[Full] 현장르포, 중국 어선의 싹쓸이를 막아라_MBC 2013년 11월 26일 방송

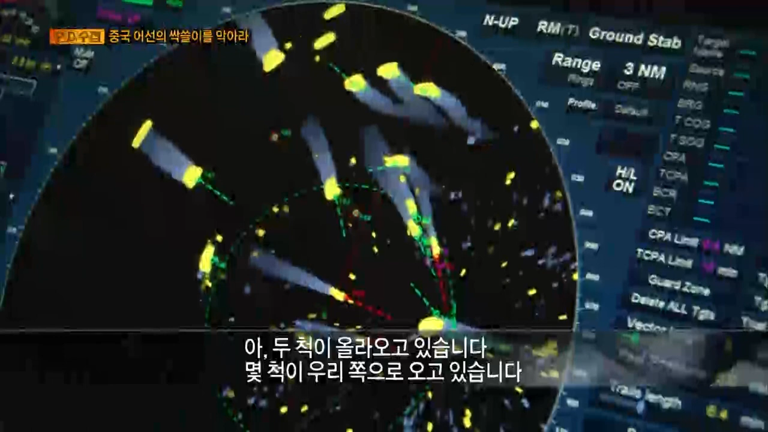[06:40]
그런데 단속이 시작되자 중국 어선들이 몰려들기 시작했다. 집단 공격이 일어날 수도 있는 상황.
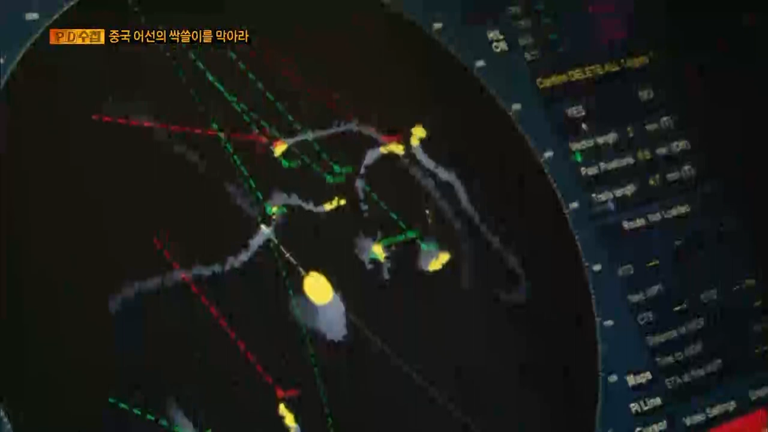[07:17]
그런데 그 사이 중국 어선들이 몰려들었다. 납포된 어선의 예인은 위협적으로 방해하기 시작했다.
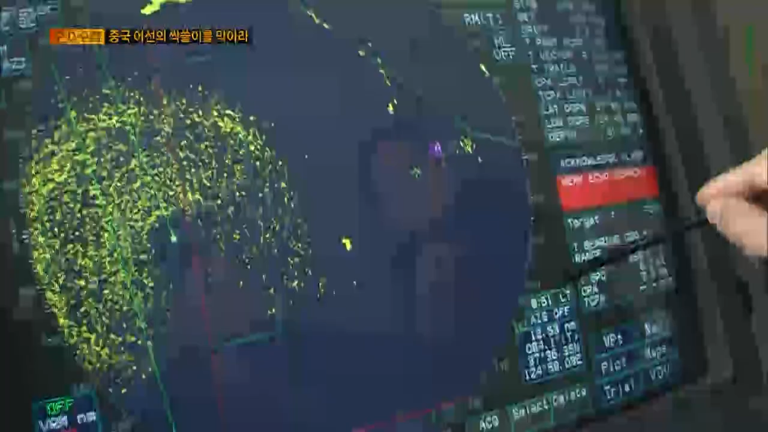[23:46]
녹색으로 이렇게 표기된 게 네. NLL선입니다.
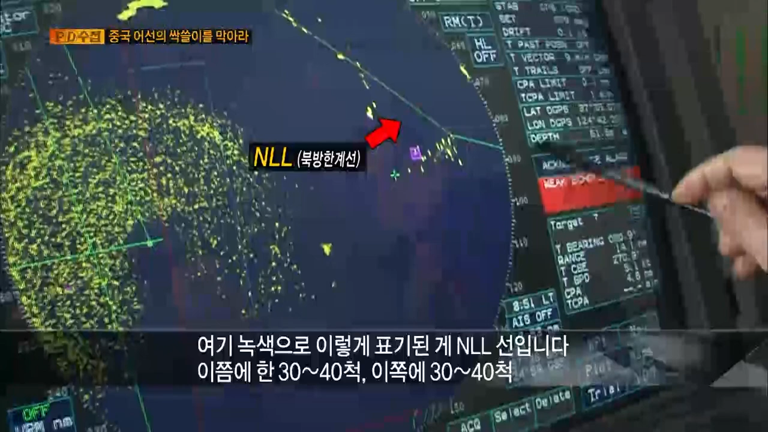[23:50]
NLL선. 예. 이쯤에 한 3, 40척.
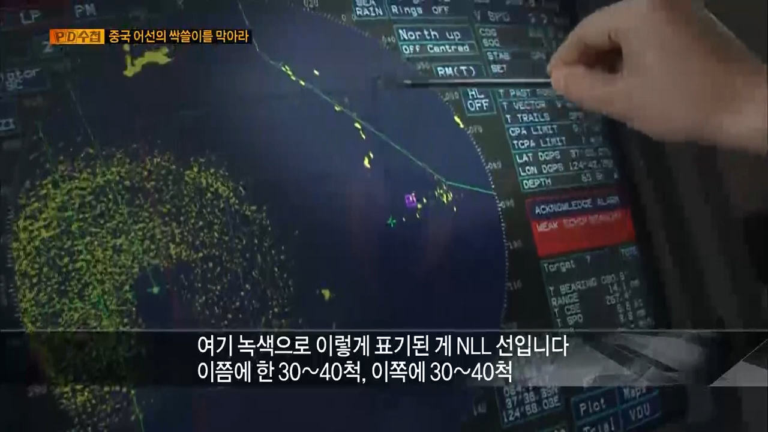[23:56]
이쪽에 한 3, 40척에 한 제가 어림잡아가서 한 70척 정도 이렇게 지금 판독이 가능한데요.